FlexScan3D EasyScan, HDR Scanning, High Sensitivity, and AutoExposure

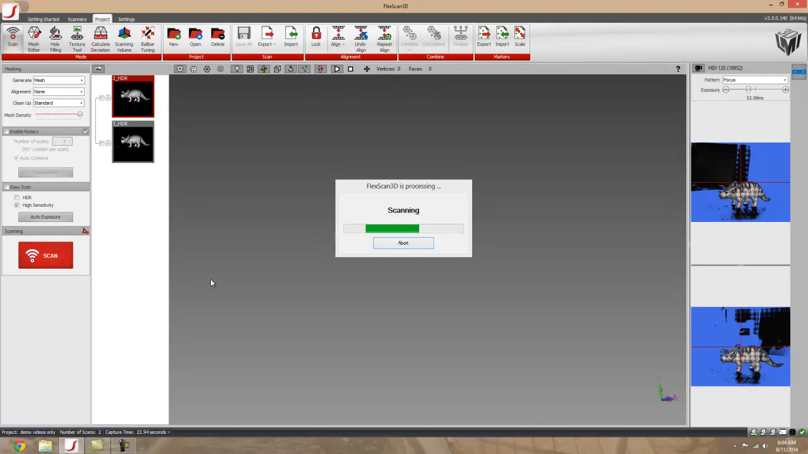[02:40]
This isn't a great example, but more noisy areas would usually be like hair or fur or something with a lot of texture that would otherwise be hard to pick up.
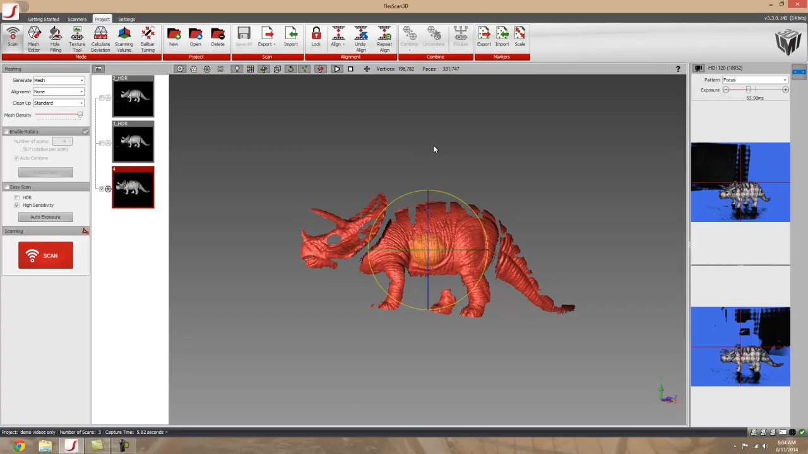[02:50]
And then the last thing you can toggle off and on is an auto exposure setting which will determine the best exposure to scan your object at so
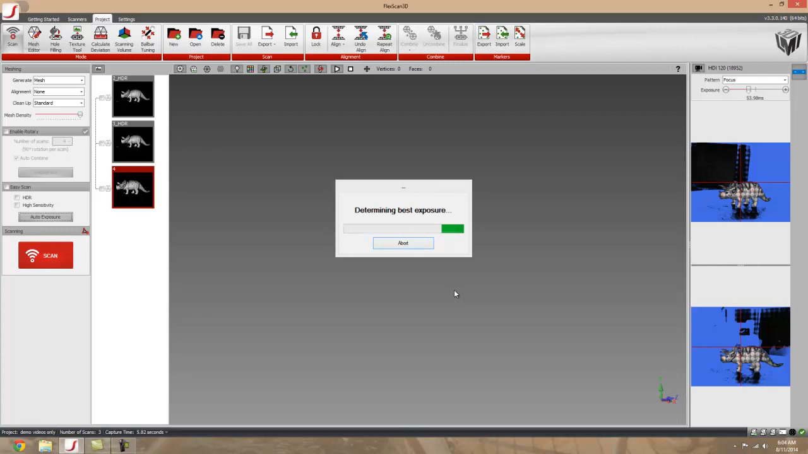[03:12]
you don't have to play around with it. So it'll take a series of images again and figure out the best one and come up with a range. And it'll toggle on the HDR because if it's a multicolored part it'll have multiple exposures it'll want to go through.